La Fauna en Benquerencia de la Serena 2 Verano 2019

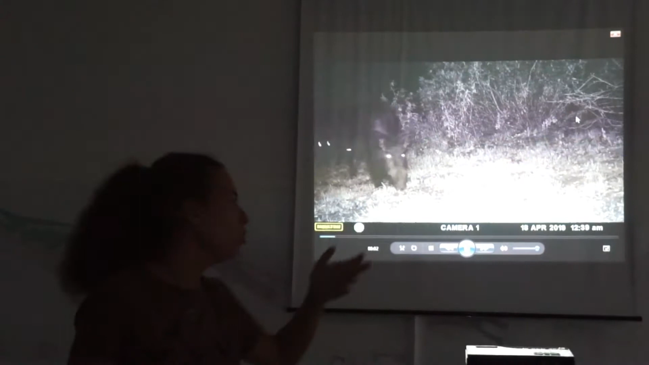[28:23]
Puede ver seis suertes y las pone en sitios chulos, cosas tan chulas como estas, que esto ya os digo que también es más suerte que otra cosa. Porque fijaos la suerte que tuvimos aquí. Iba una, vamos, la lembra del jabalí con dos crías.